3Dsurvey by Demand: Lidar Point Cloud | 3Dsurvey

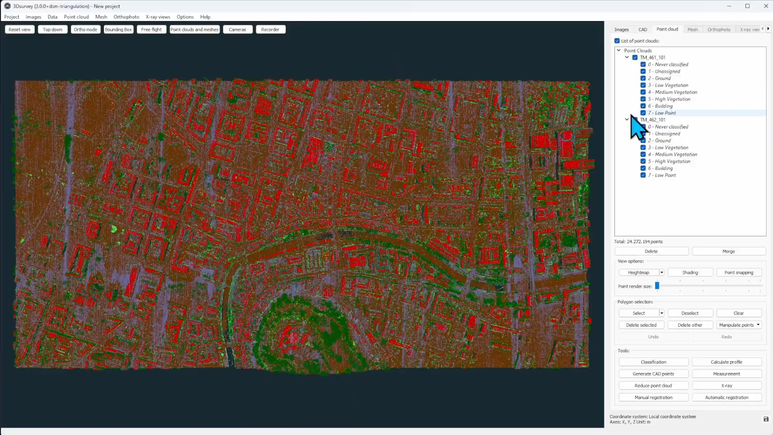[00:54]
pre-classified so they um they have buildings and vegetation on three levels and ground
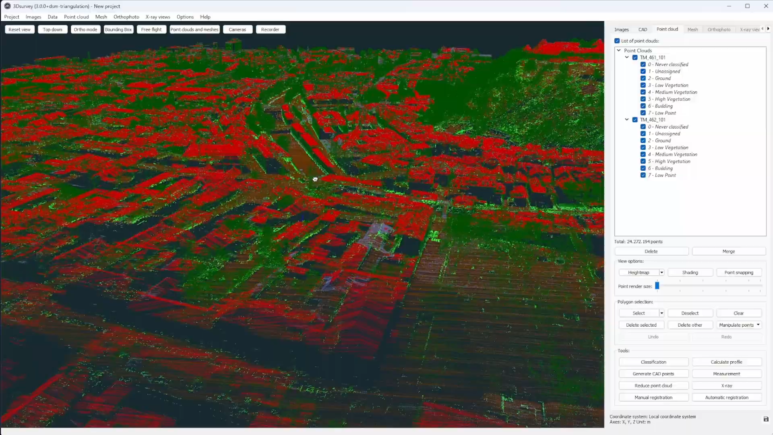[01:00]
and they look like this so this is our castle hill and we can do some of the uh in with visualization uh
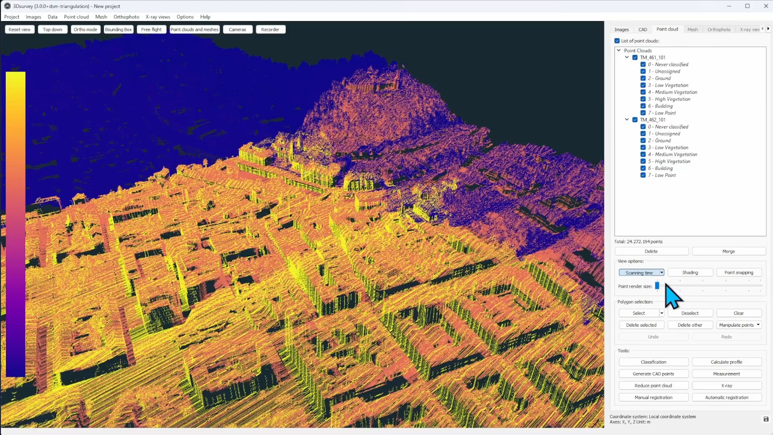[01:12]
filters so you can you view high height map or this is the um bounce return data uh visualization so you can see in the
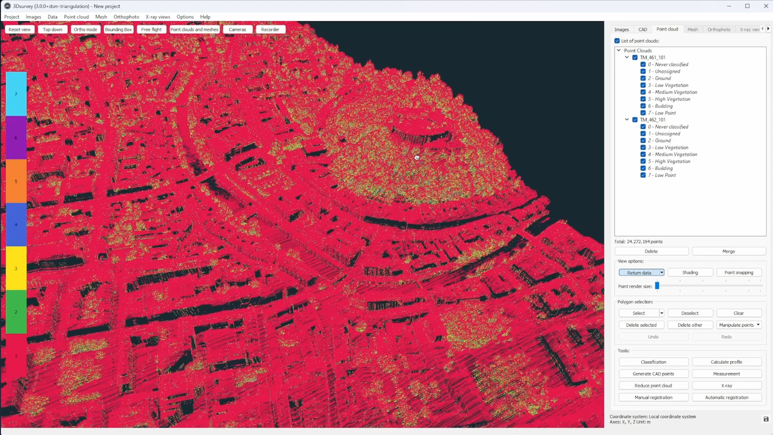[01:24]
forested areas there are more rebounds and this is the height map first
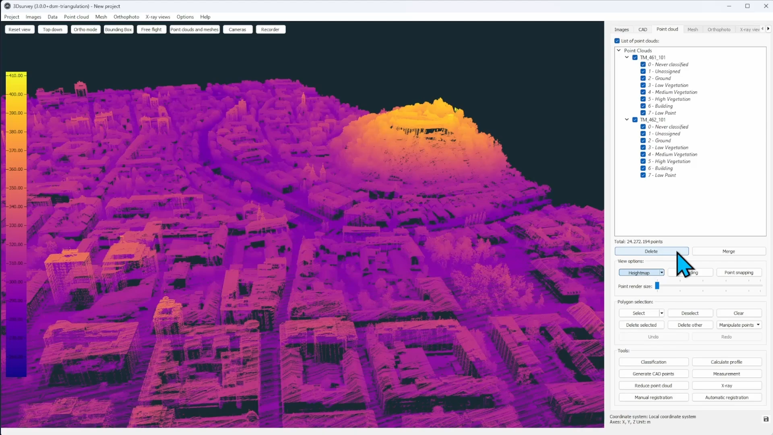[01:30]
of all i want to merge these point clouds so i can work on them as they are just one point cloud
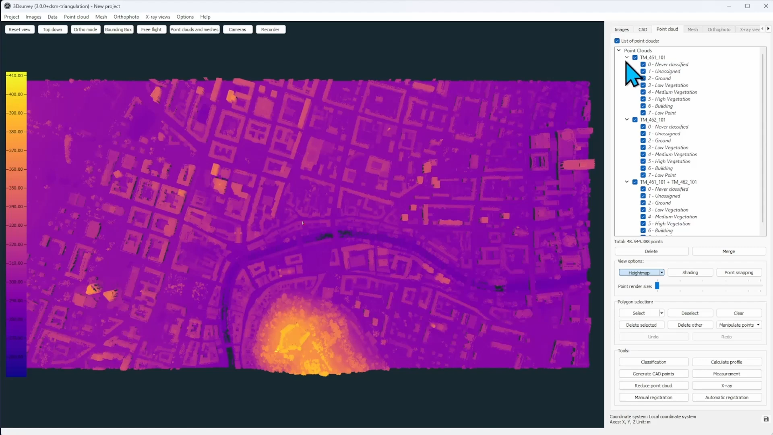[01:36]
and now i will deselect some of the classes because let's say i want to do
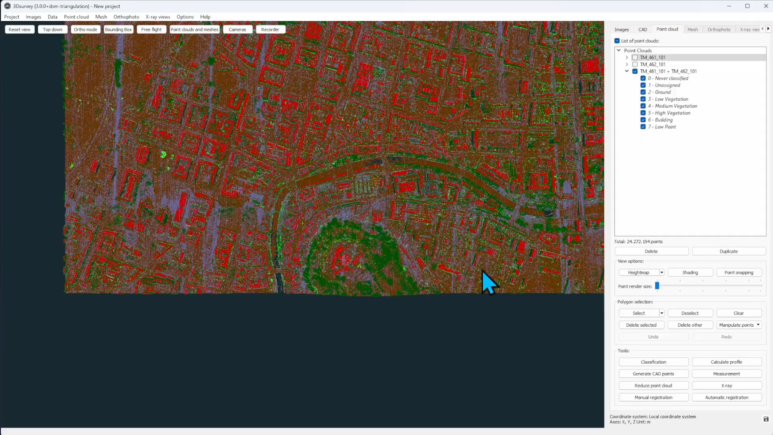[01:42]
a physical 3d model of this uh city so i want to print out
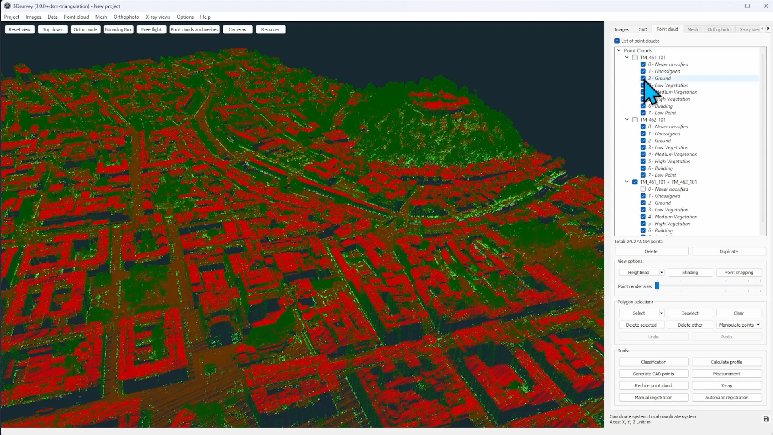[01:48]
this in a 3d printer or i want to make a um ground level with buildings so i just leave these classes on and now i will calculate a dsm grid cell size is half a meter and i leave on the hole filling
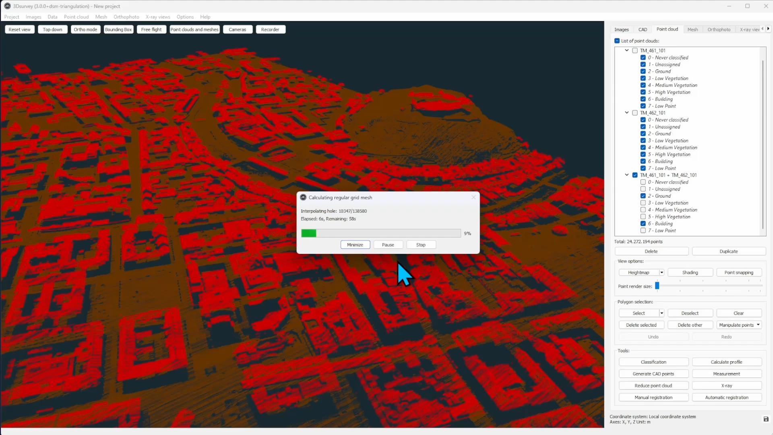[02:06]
uh because there are some holes uh because i remember unchecked some of the classes
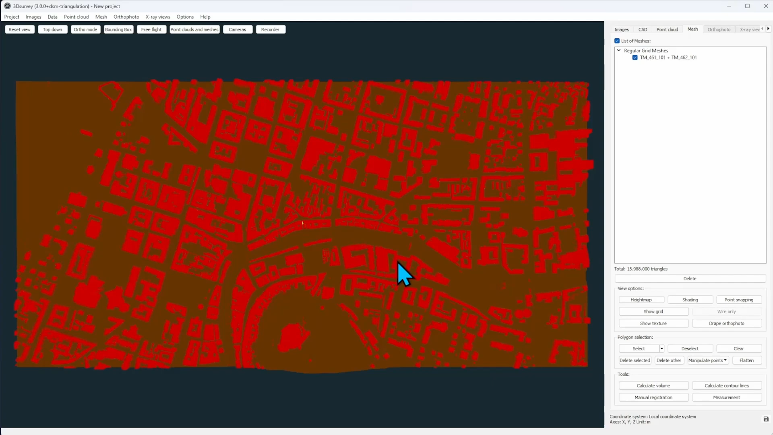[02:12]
now this is our 3d model of our capital with a castle hill and a castle on top you can see the pathways living up leading up there and
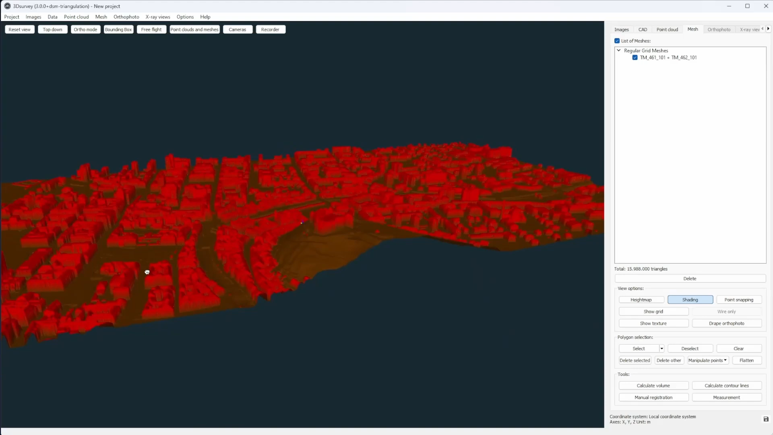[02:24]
what if i was tasked to um produce a 3d model of a new castle model so for example our mayor asked us to tear down the old castle and build a new one and he wants to know how that would look like
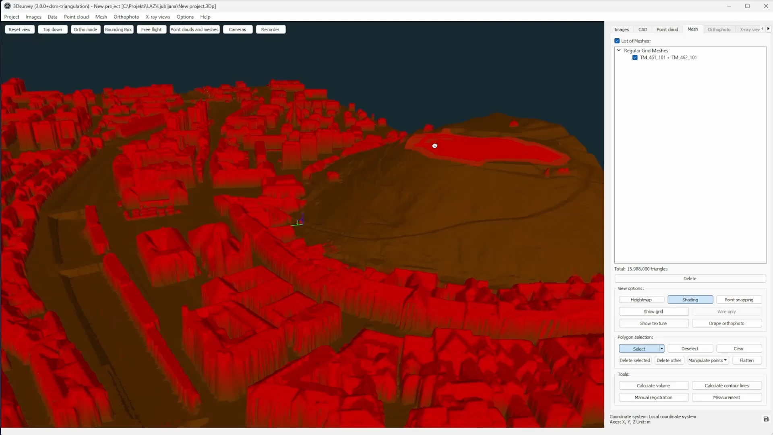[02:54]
i can for example first flatten the old castle i select it and there's a flatten command right over there and our castle is gone okay and now what i will do i will just load the new one
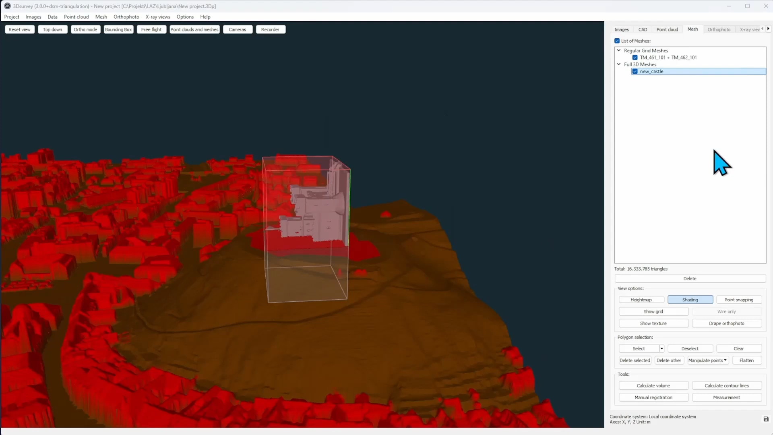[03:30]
i will also rotate it around the omega axis and now it fits a
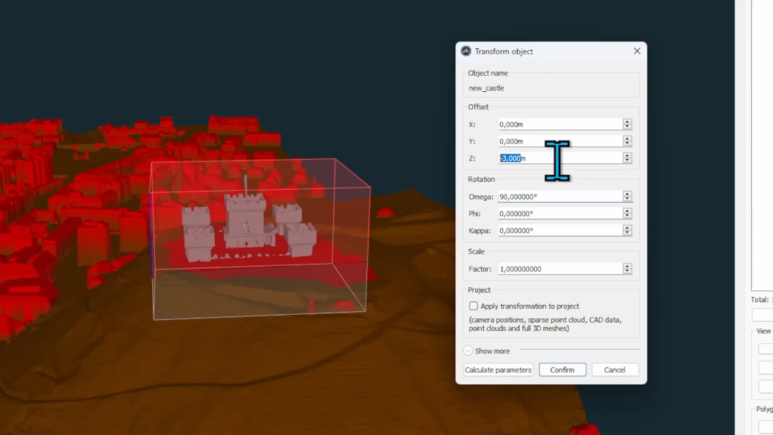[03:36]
bit of a correction on the height and position it a bit more back and
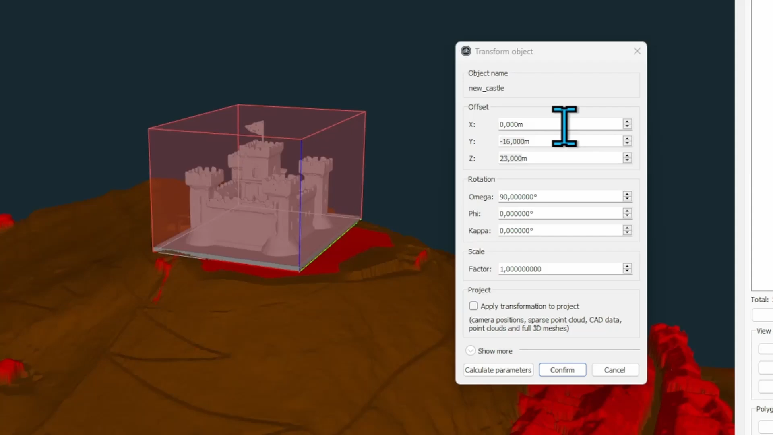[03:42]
left and right and there it is that's how our new castle would look like
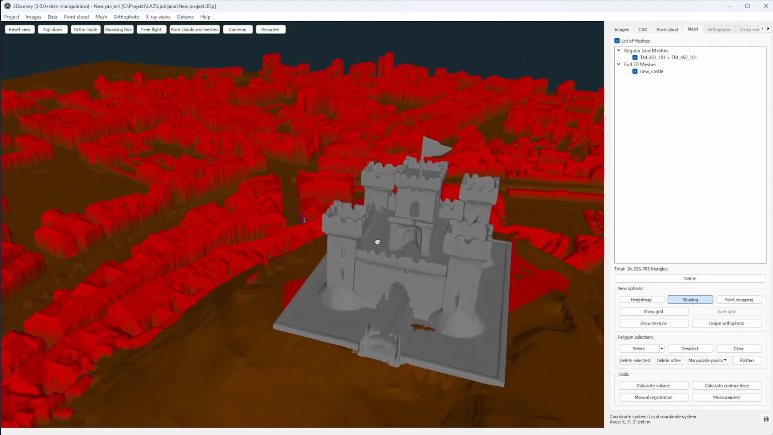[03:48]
see but that's just a speculative scenario so nothing will happen
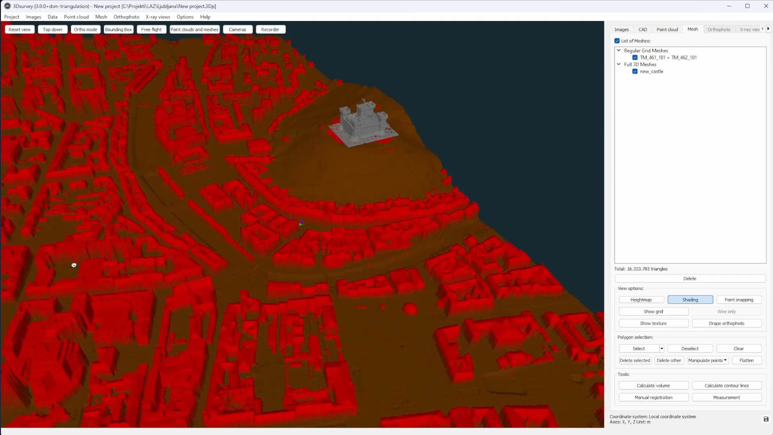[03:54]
to our existing castle which is pretty nice but you could do this
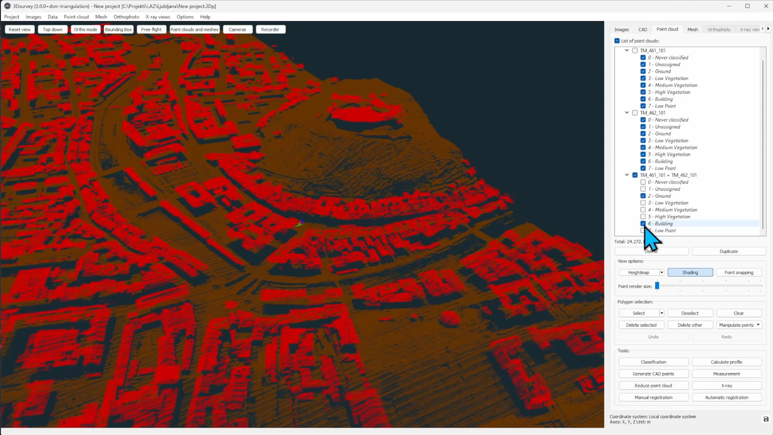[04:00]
in 3d survey without any physical equipment another thing i would
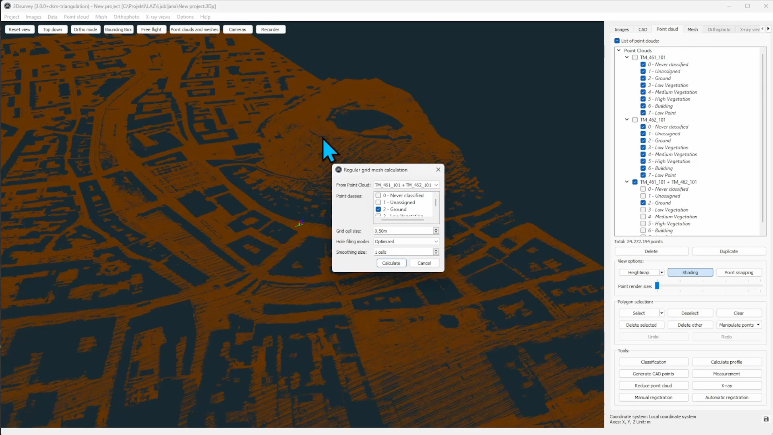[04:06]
like to show you on this case is you can do contour lines which if
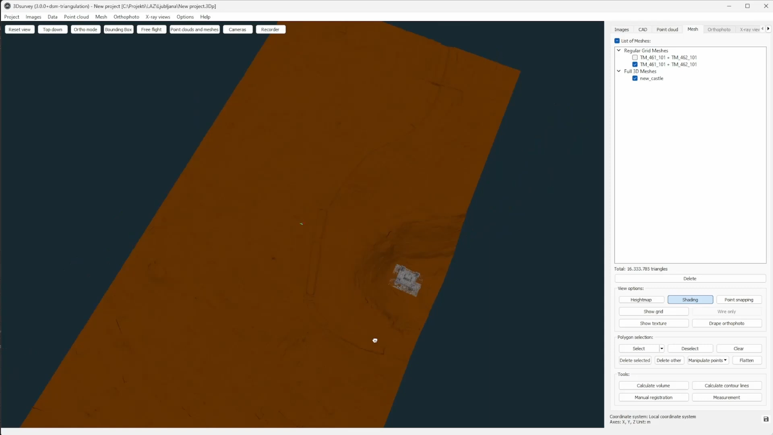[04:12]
i may um say are in the process of improvement but that's all i'll say uh soon they will be much more pretty um and
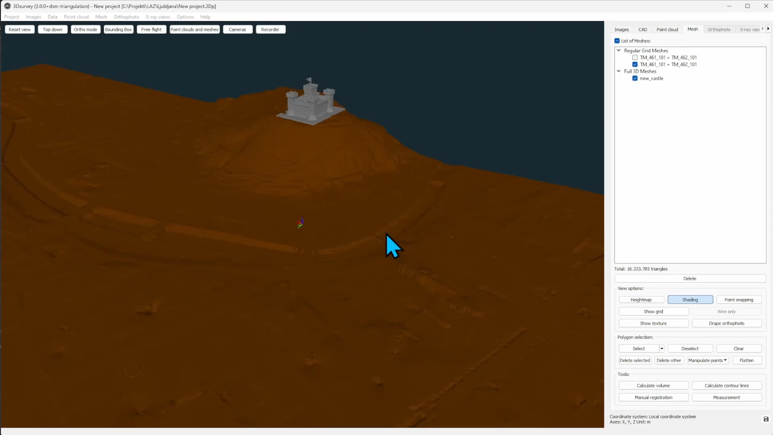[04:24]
it is generated really quickly uh on half meter equidistance
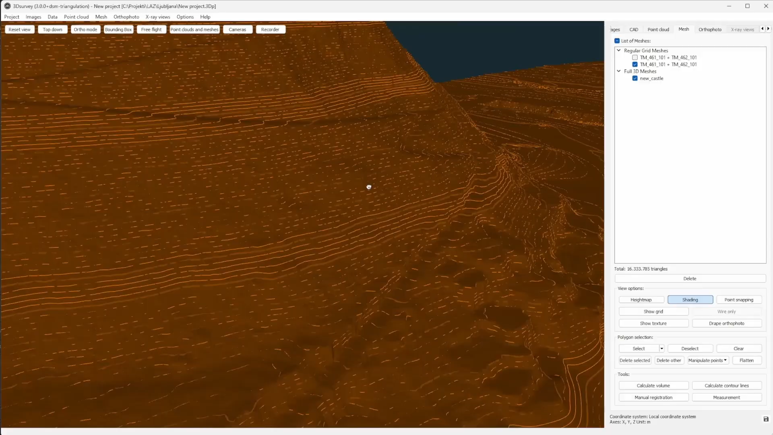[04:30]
and that's the way we can visualize them in 3d survey all the pathways now
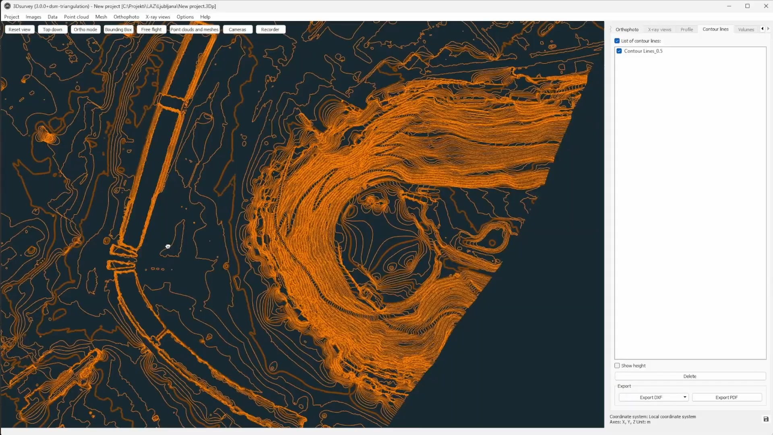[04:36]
are even better visible see and we can export them in dxf in 3d or 2d